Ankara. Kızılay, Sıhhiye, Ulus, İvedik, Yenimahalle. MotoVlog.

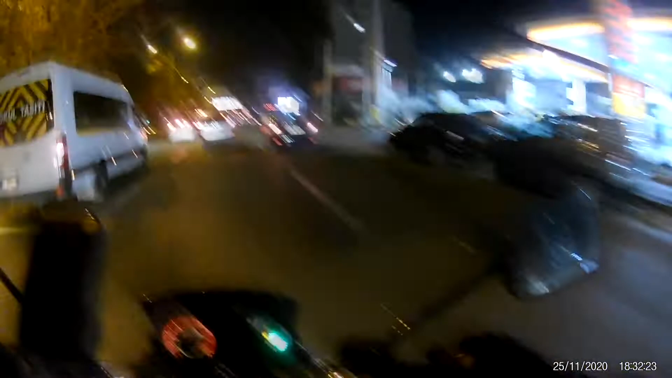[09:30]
Of of. Haydi bakalım ya Allah. Dalar ya. Keşke gaza bastın.